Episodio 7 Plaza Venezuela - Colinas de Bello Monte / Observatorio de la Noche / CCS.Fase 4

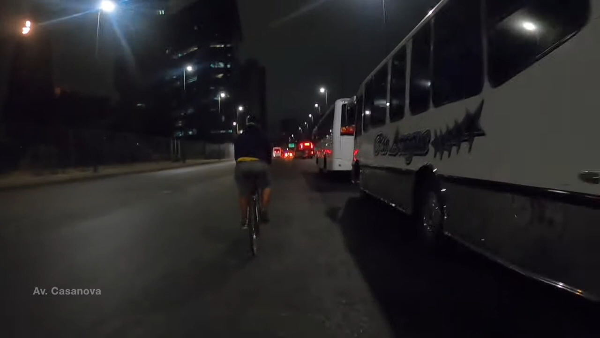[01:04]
bueno en este momento en realidad los días viernes en este lugar salen los autobuses que van hacia la playa, que regresan al día siguiente, los full day, los tours, estos
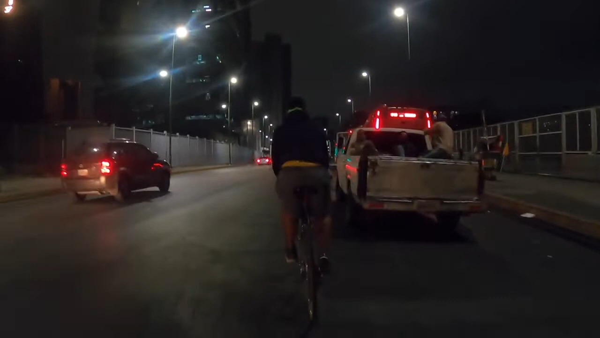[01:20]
metrobús van a las adjuntas, zoológico,
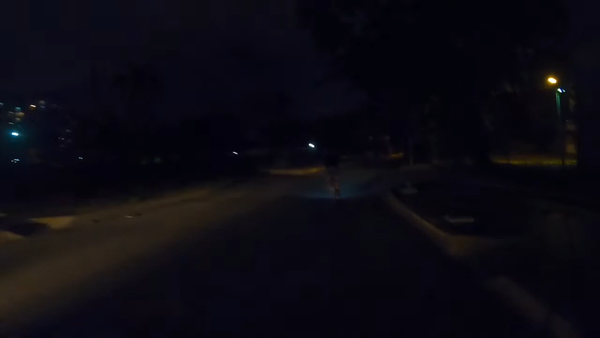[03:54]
paseo la nacionalidad vemos que están totalmente oscuras
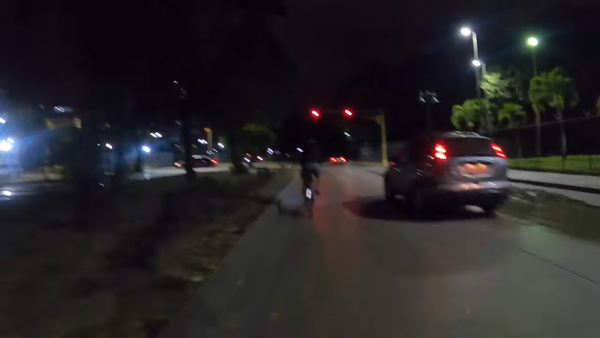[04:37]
y de los negocios y los edificios a los lados esta entrada a la universidad sí está abierta porque está el clínico
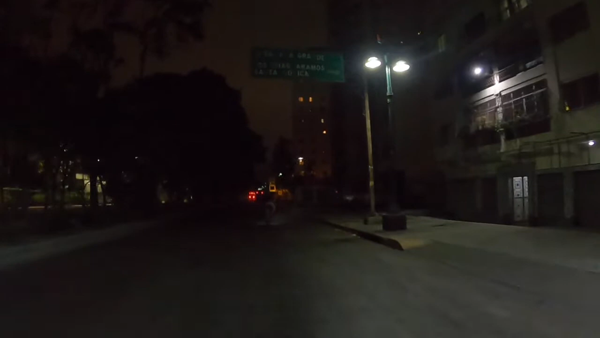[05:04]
residencias por aquí la vida nocturna
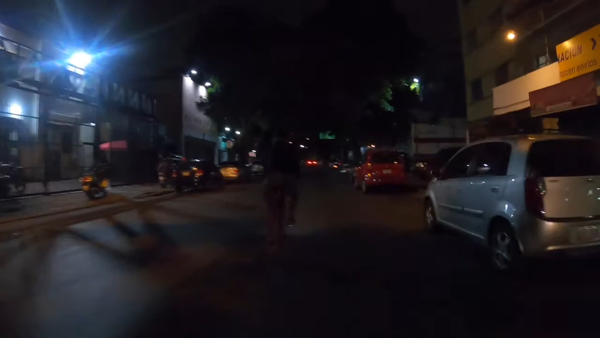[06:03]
por Chaguaramos allí hay un local abierto es como una casa algo bastante informal
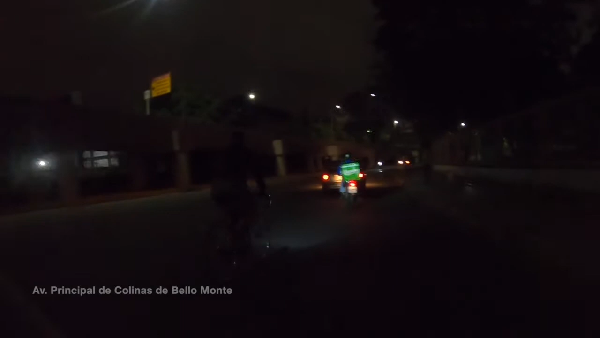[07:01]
esta parte donde está la universidad bolivariana está alumbrada por o sea tiene alumbrado por las luces de la autopista la verdad faros que hay en la universidad el alumbrado como tal de la calle está totalmente
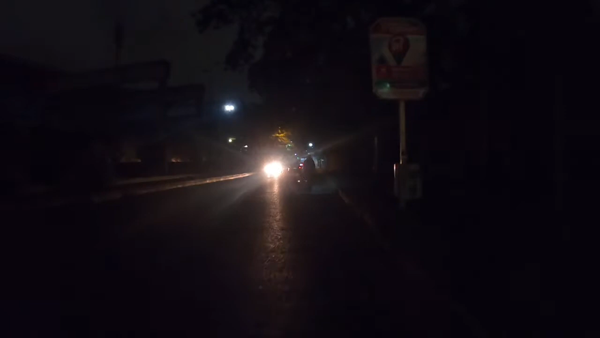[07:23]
apagado no veo nada desde aquí funciona el alumbrado que es de los nuevos de estos que son LED los de atrás eran de los antiguos me imagino que por eso estaban apagados